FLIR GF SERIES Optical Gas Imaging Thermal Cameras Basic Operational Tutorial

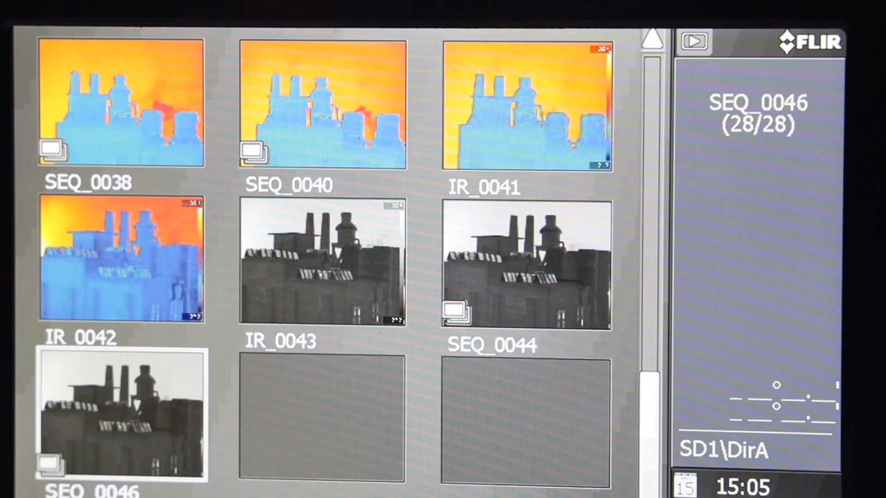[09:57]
To delete an image, select the Trash icon then push in the joystick.
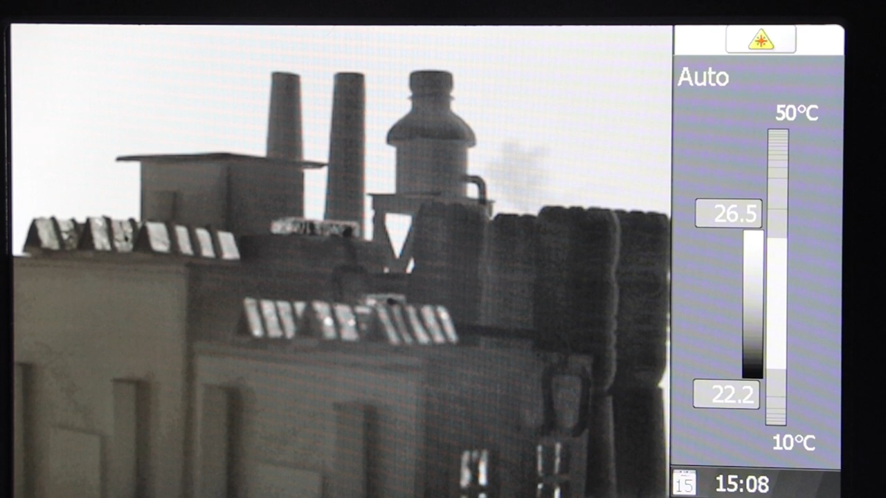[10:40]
The laser will guide the user on their point of interest without getting closer to the subject.
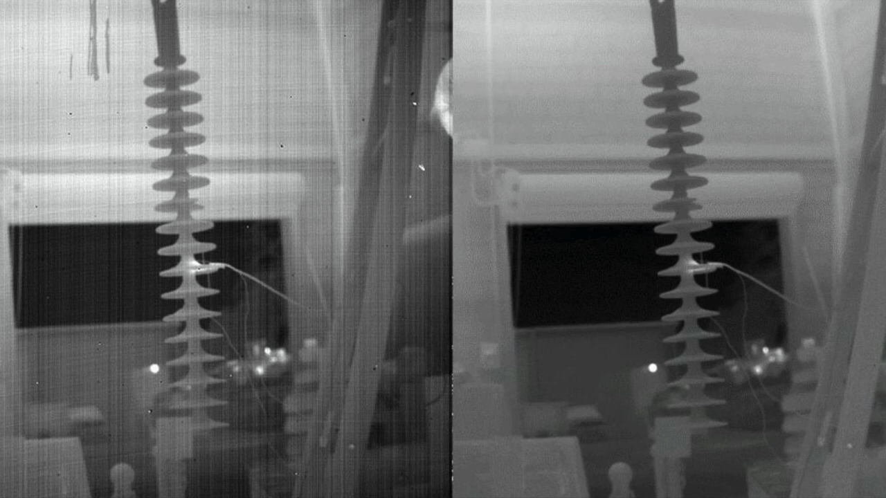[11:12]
The non-uniformity correction adjusts minor detector drift that occurs as the scene and environment change. Correctly performing NUC gives a
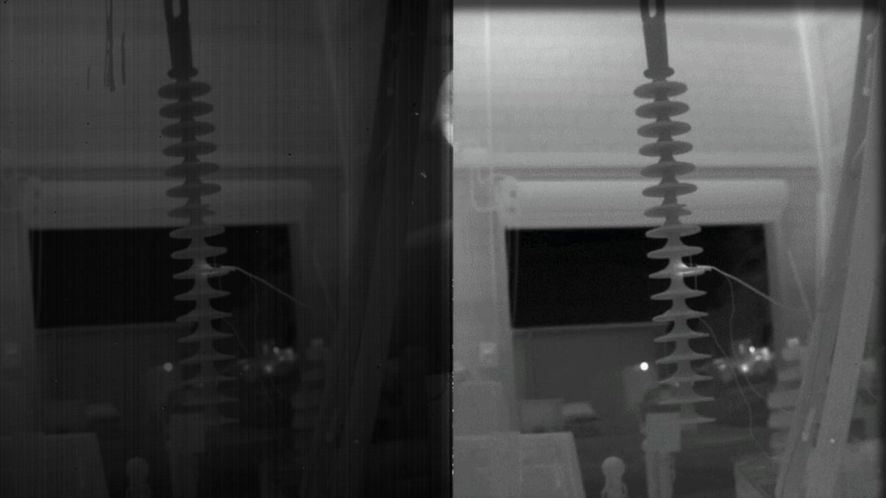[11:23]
balanced and stable detector and produces higher quality images. All cleared thermal cameras, including the GIF series, perform NUC automatically.
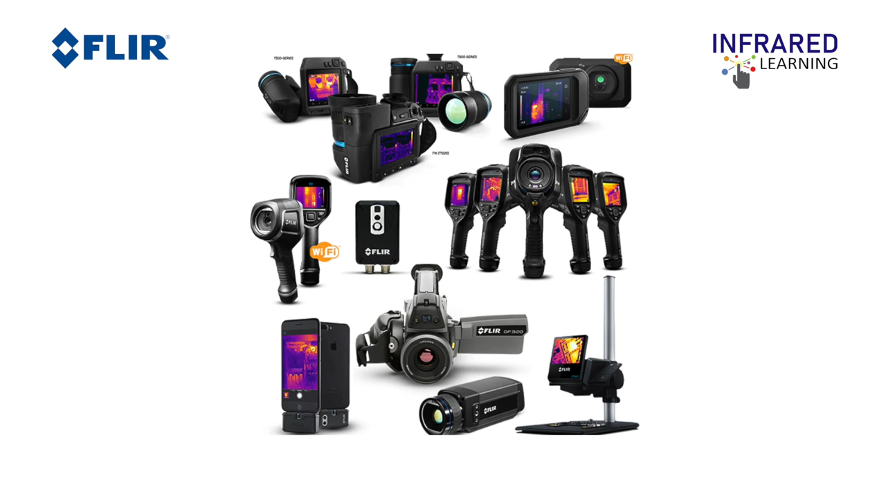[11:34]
The shutter acts as a flat reference source for the detector to calibrate itself and thermally stabilize.
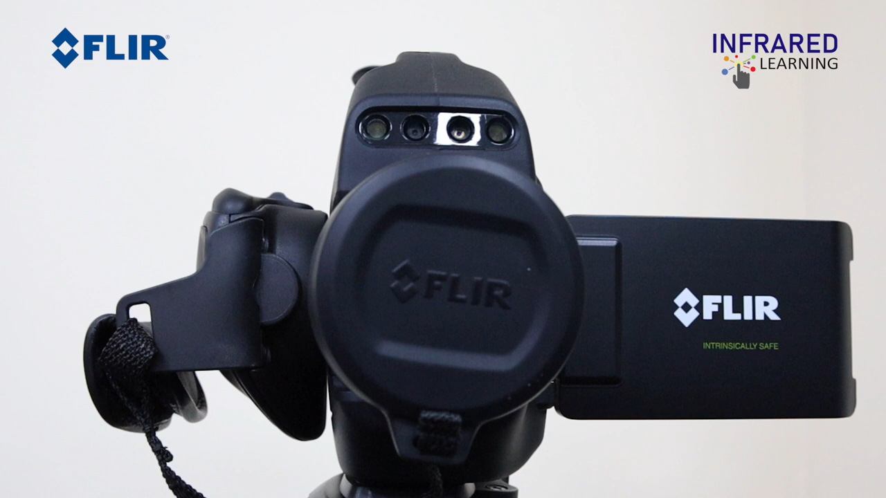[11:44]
You can also perform the NUC manually by putting the lens cap on and hold the auto or manual button for one second.
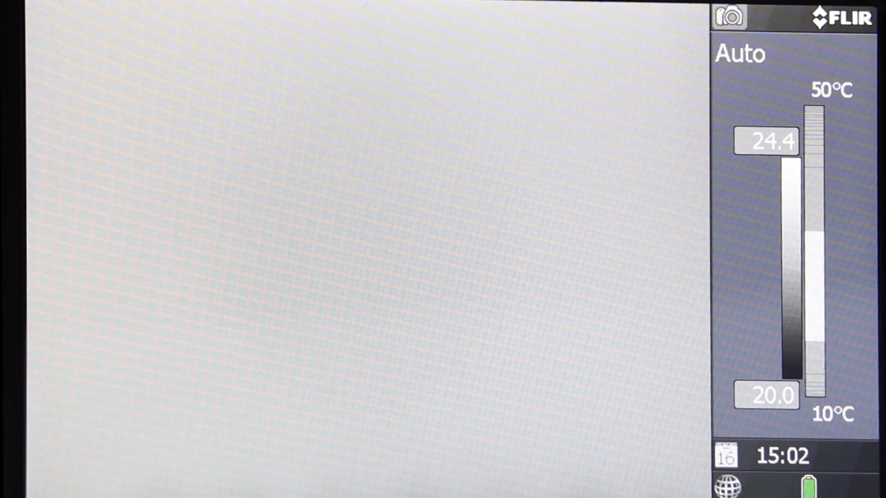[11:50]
This procedure is recommended when changing environment or changing the temperature range. When detecting very small gas leaks, a scene NUC is applicable.
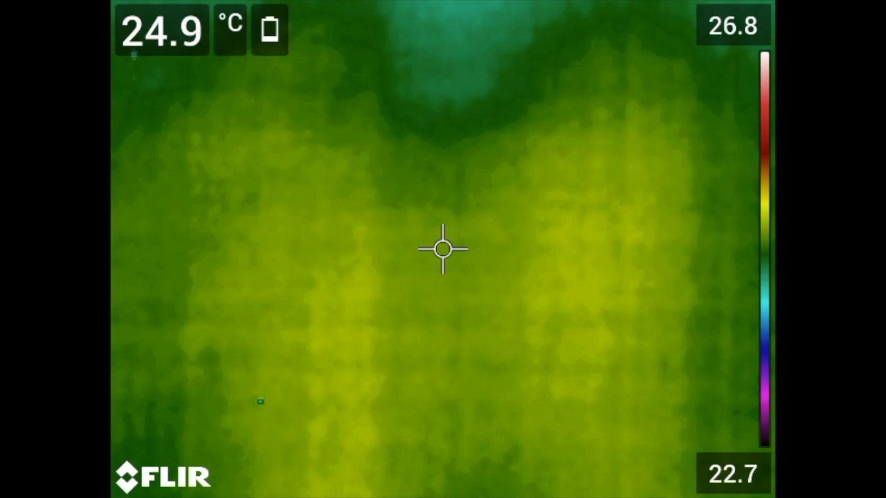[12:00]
On screen: spot 24.9°C
This is done by doing the NUC manually without covering the lens. However,
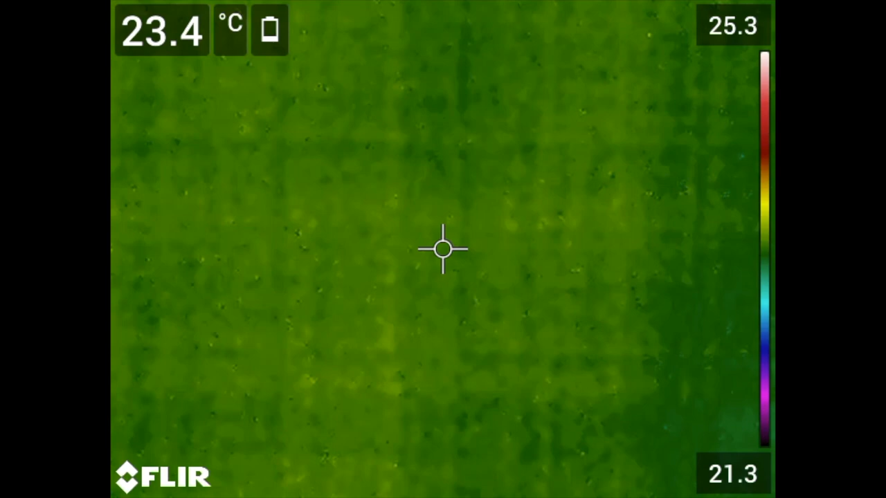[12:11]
On screen: spot 23.4°C
this technique is only effective if your background is consistent and not moving. The gas compounds have varying absorbance at different wavelength.
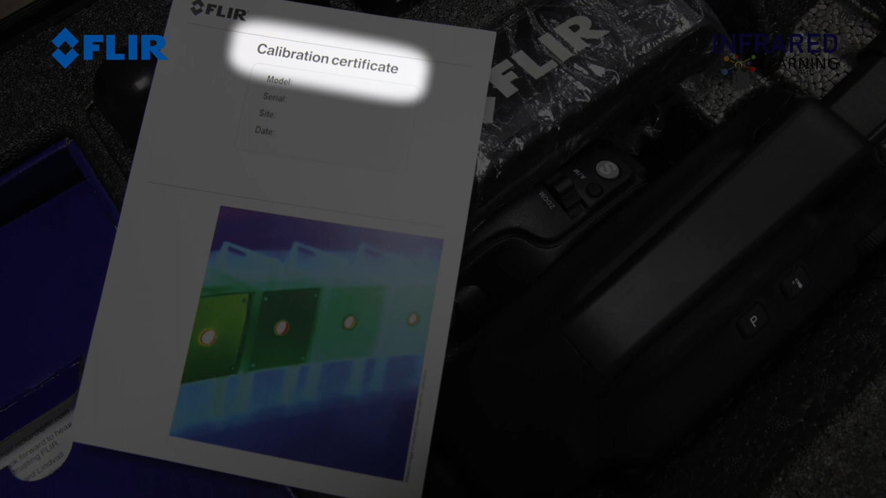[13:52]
The ability to detect gases is not influenced by the calibration and will not degrade over time.
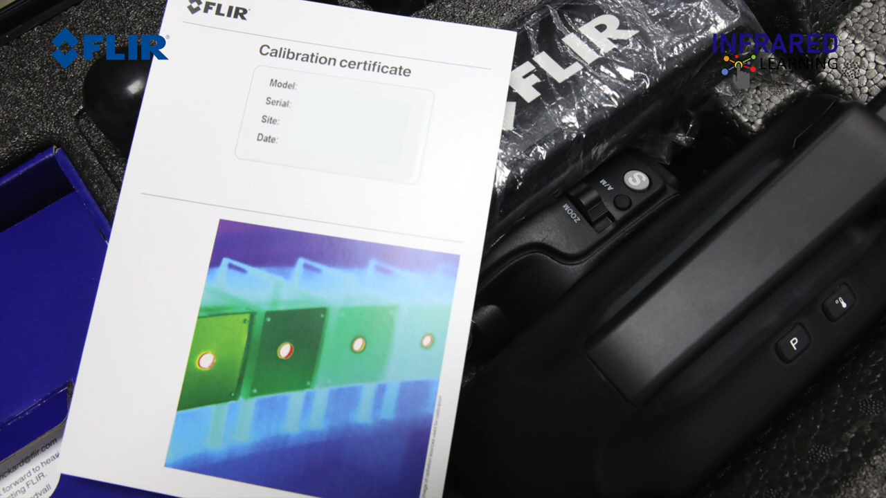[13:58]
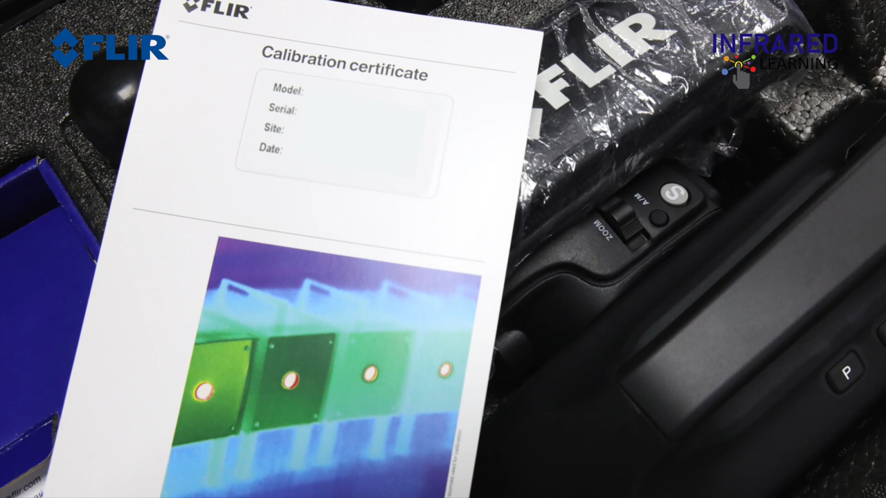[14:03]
But for temperature measurement, annual recalibration is recommended.